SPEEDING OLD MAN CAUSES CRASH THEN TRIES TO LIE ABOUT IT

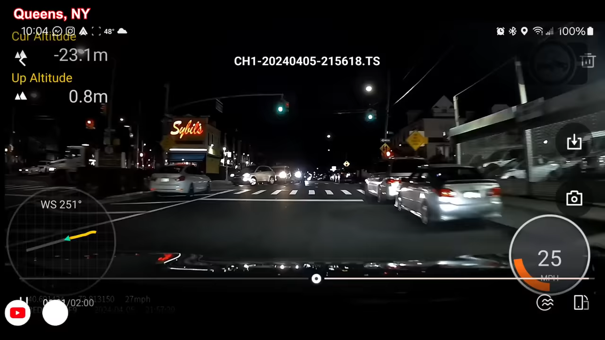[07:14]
Everybody, you know? So. This dude, Jedi should run the red light, yo.